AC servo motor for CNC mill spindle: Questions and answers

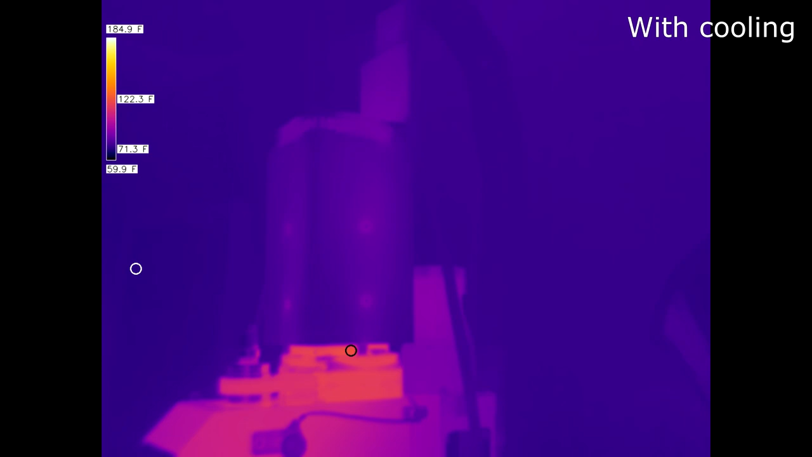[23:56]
On screen: scale top 184.9°F, scale bottom 59.9°F
so I created a shroud that goes around the servo motor with a 24-volt Noctua fan attached to the top.
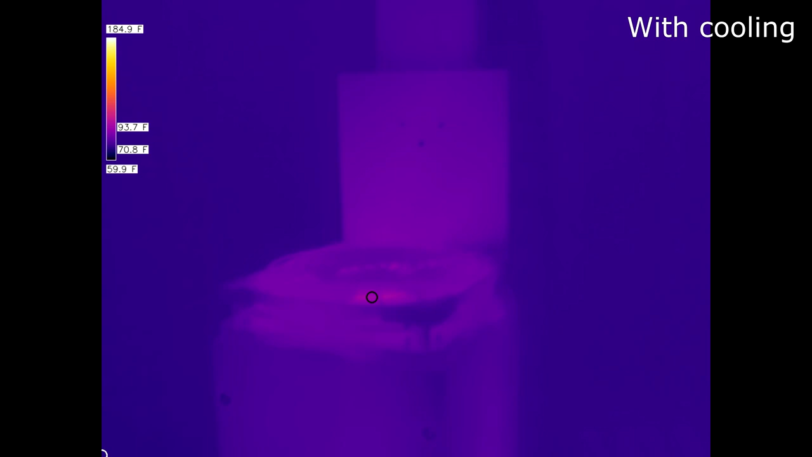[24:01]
On screen: scale top 184.9°F, scale bottom 59.9°F
This also gave a convenient place to attach the cable track.